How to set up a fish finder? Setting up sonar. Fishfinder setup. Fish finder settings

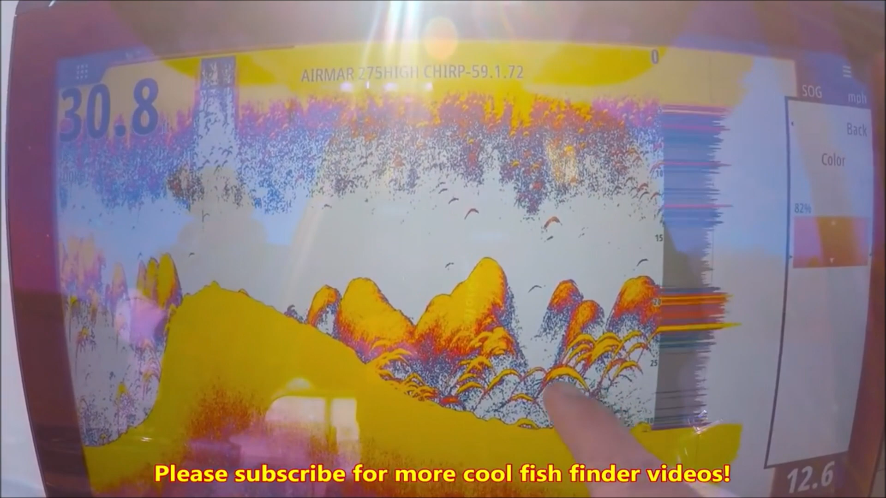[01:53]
every color of the palette throughout that return with yellow being the
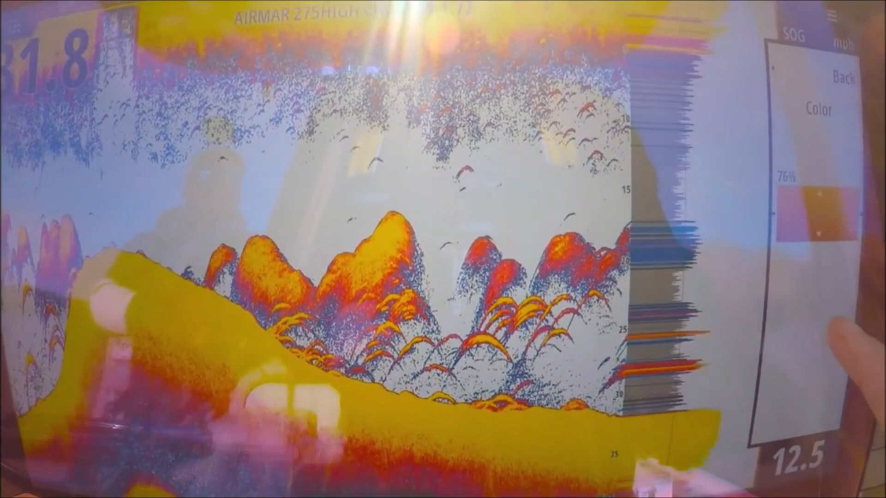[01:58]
strongest and in the center see we get a little bit of the blues a little bit of the oranges it's not
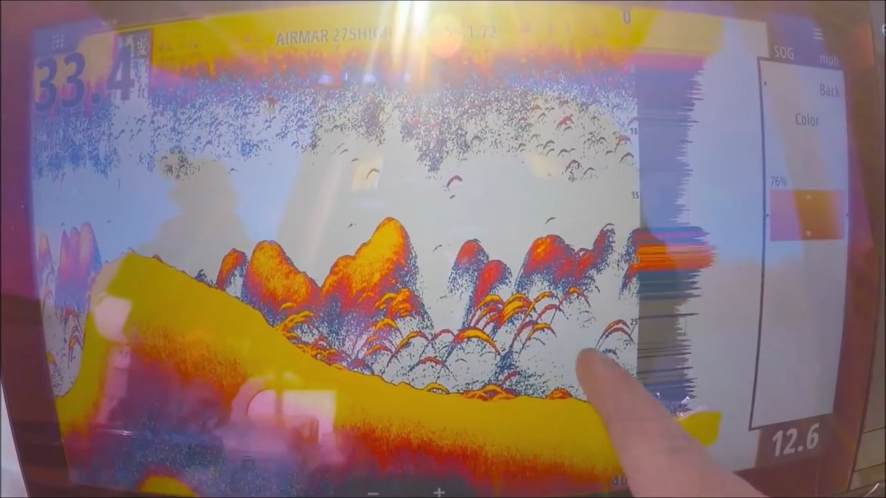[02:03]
just a solid yellow 75% good place to leave it really my gain is auto now that doesn't mean it's gonna
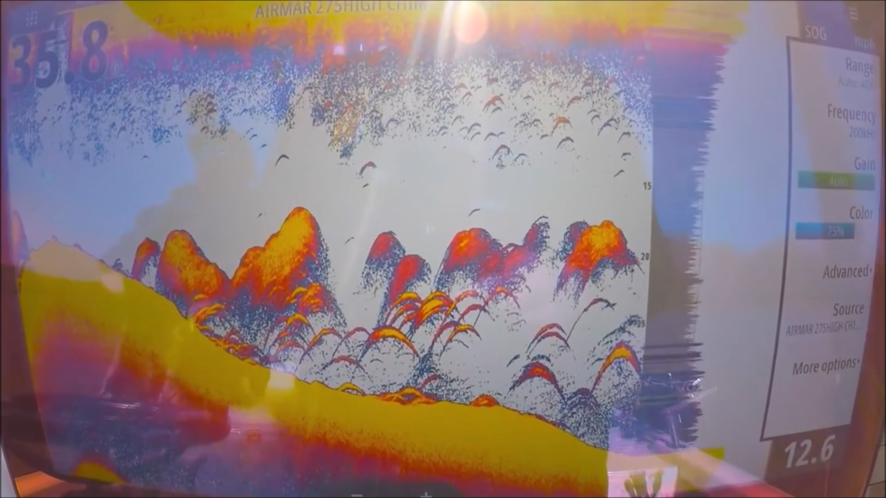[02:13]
limit itself by trying to keep it you know simple for you that's not how the auto works here
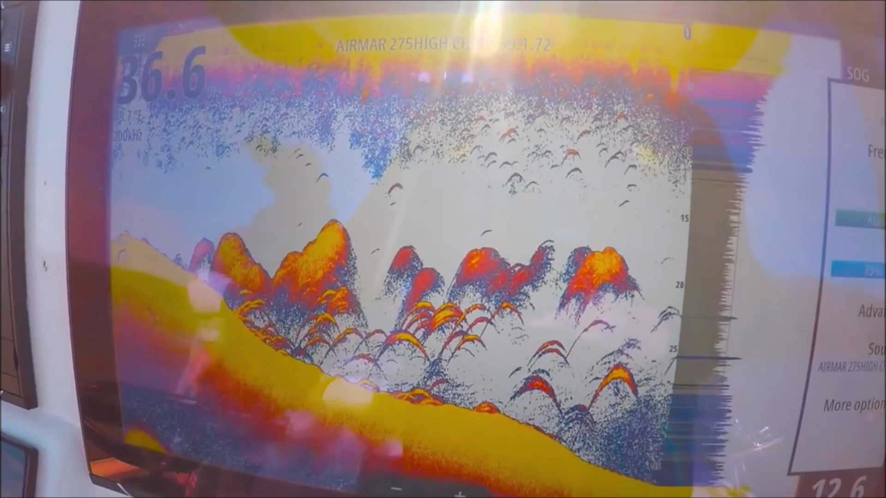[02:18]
it actually increases the gain in deeper water
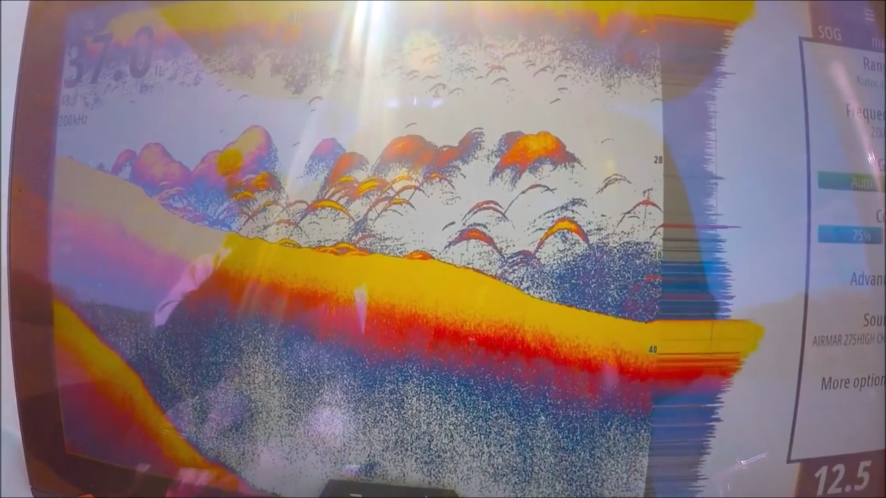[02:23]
and reduces it in shallow water to keep the screen looking the same
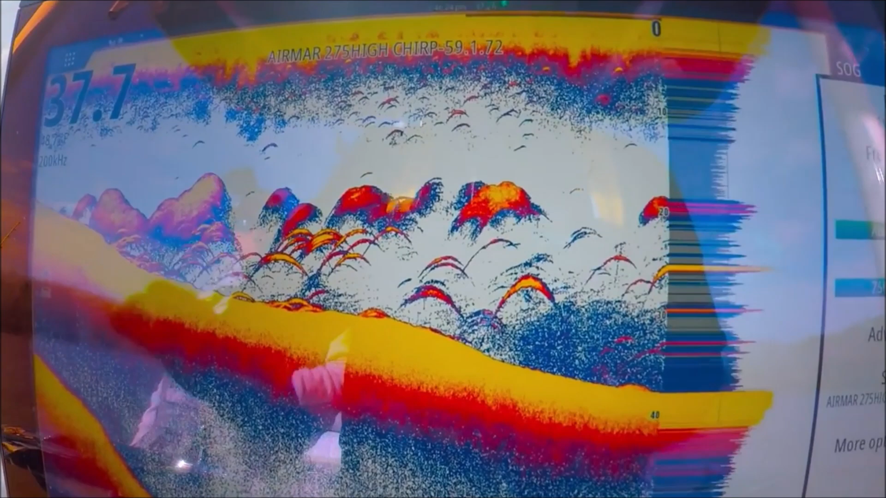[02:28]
so your arches will look the same it's not like the auto will be working all day and your your arches are going to
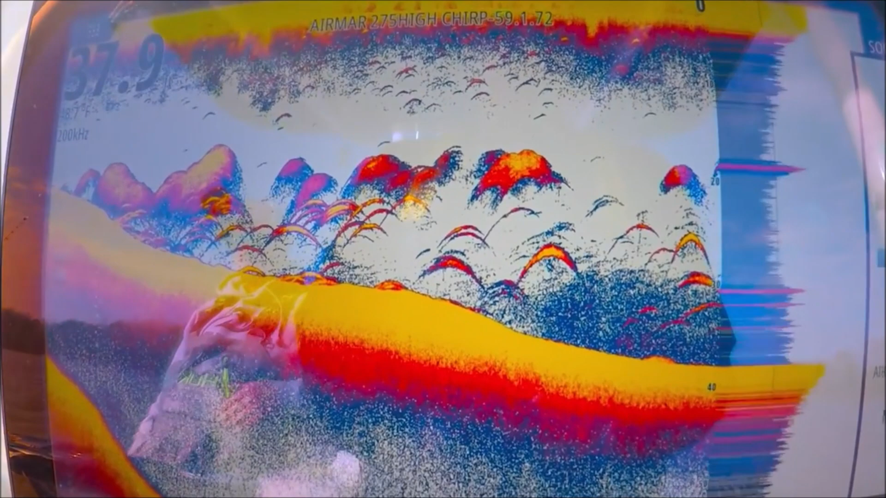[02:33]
change your returns are going to change it's going to confuse you there's none of that going on at all I really like
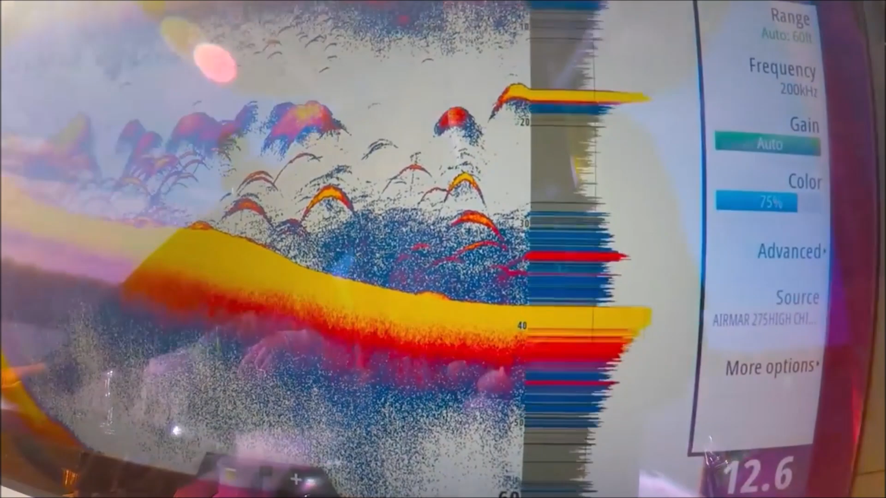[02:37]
the auto I think it's a really great feature on these machines
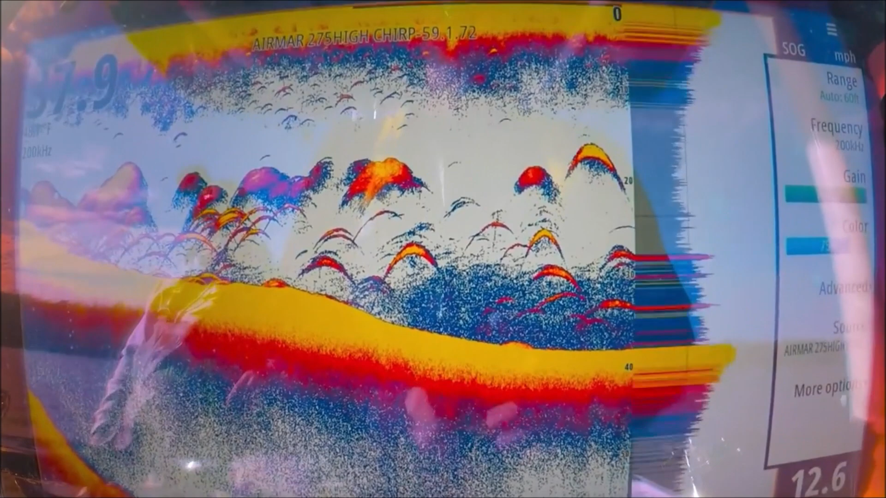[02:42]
range auto as well if you're fishing in say 37
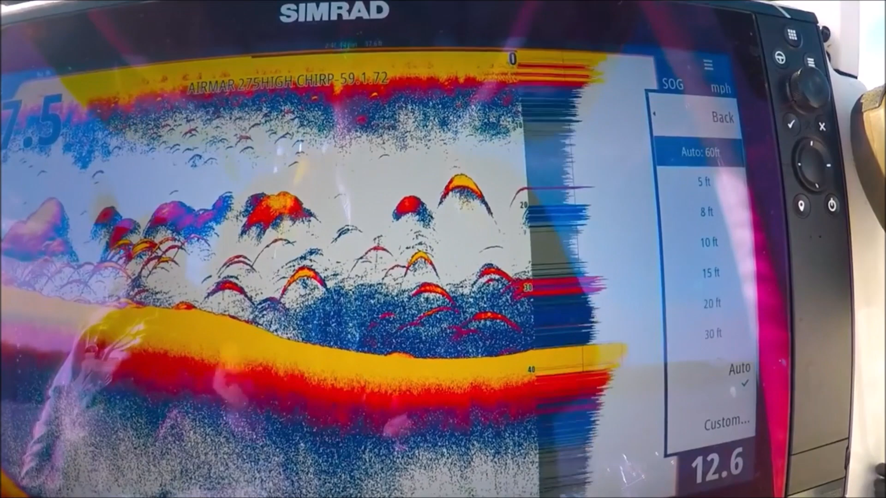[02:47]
feet of water like we are right now and you're staying in 37 feet all day long set
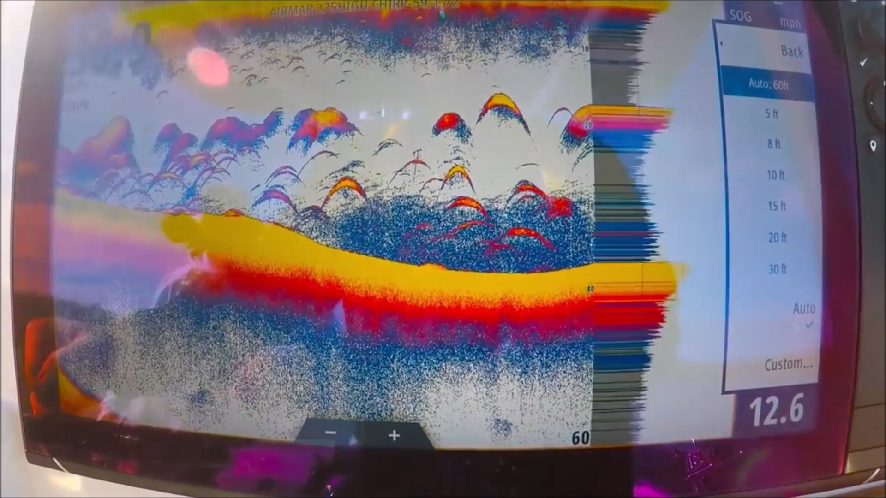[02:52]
it to a manual range for instance
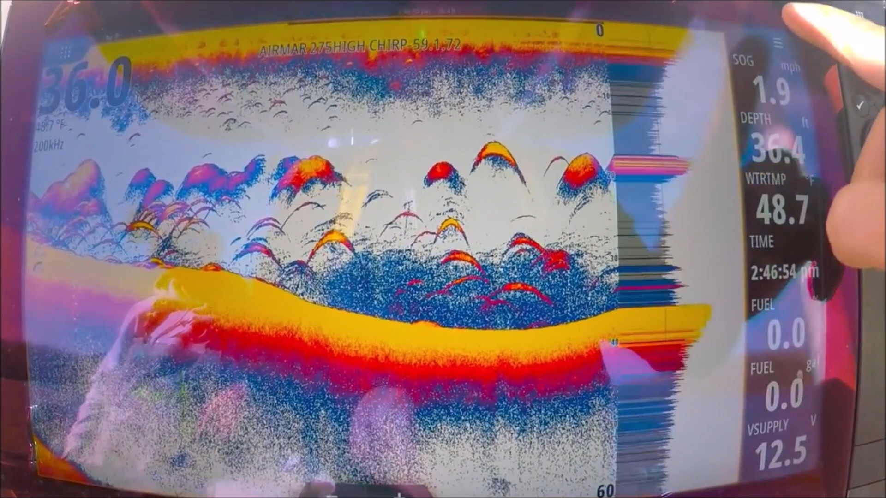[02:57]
On screen: water 48.7°F, speed 1.9 mph
40 feet
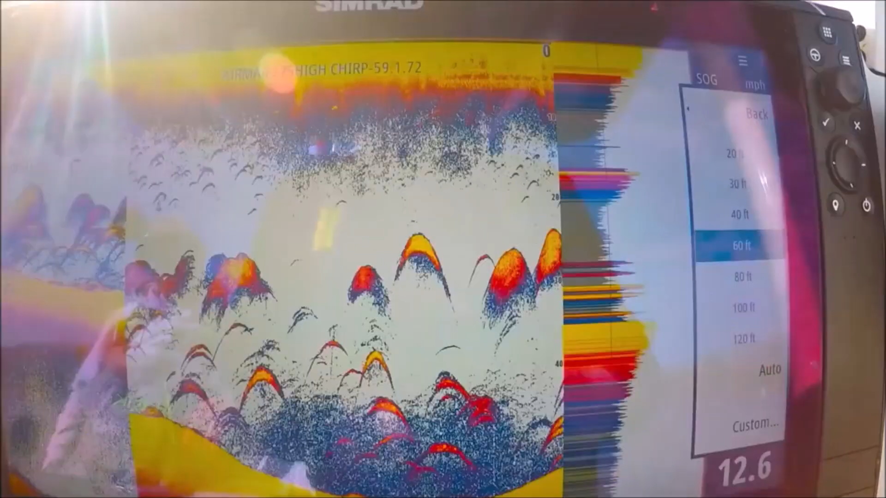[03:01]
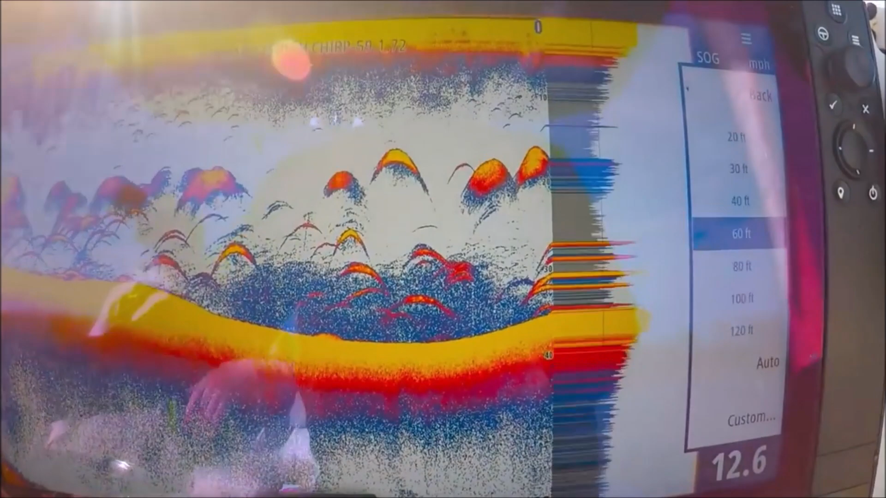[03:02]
looks good but we're not using all the screens so we can go to a custom here let's hit custom
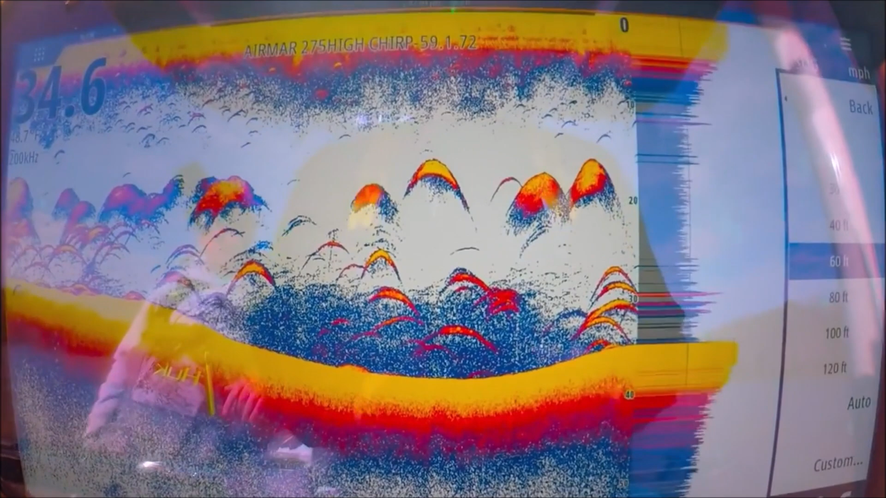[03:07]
we're on the lower level here 60 so let's go to
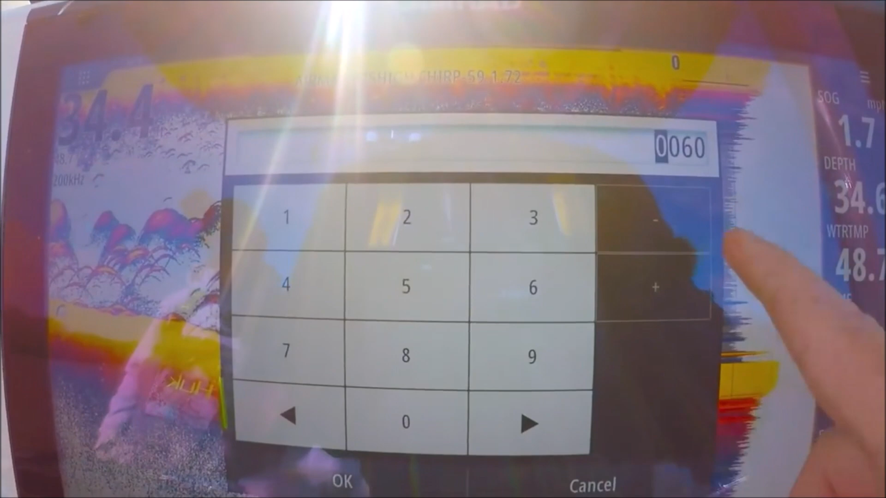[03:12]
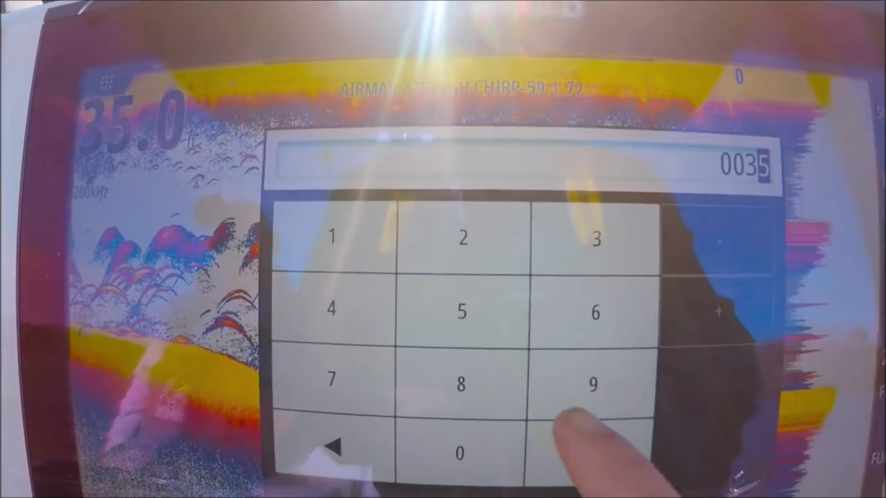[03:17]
let's do 35 okay okay now we're using the entire screen
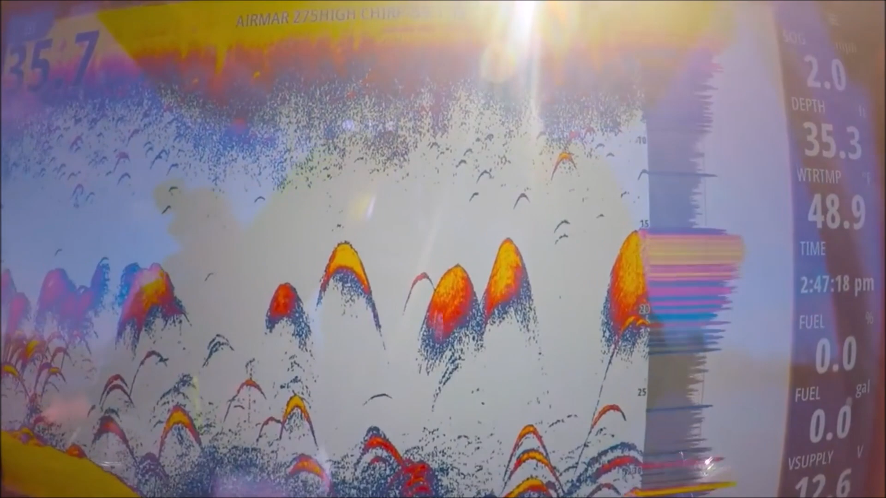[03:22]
depth with the 36 here so we're slightly off the page but you can see how we're using the entire